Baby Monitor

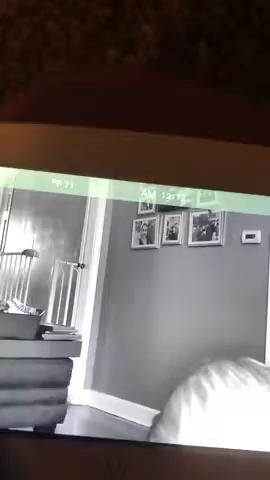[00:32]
it's like really cool so you can
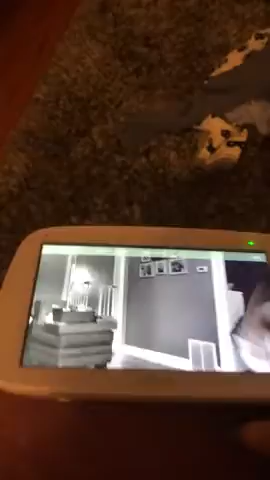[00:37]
also stand it up I have
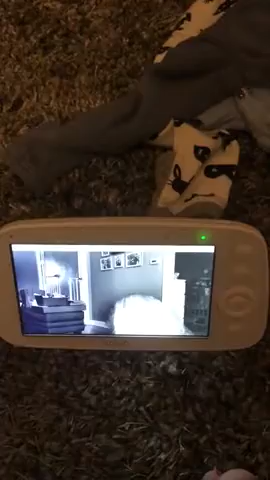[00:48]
the camera right here testing it out before we put it with BB
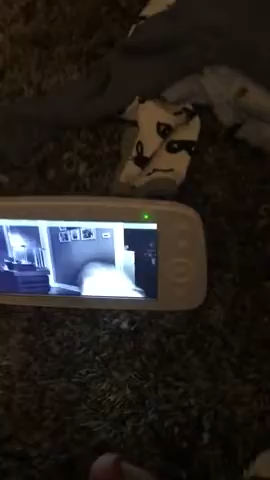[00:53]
but it's amazing that speaker right now it's this color because it's black and white but if you're looking for a nice sleek modern
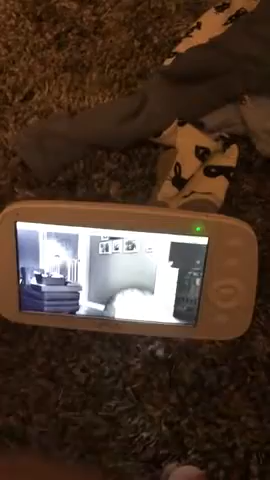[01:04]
baby monitor this one for the price is amazing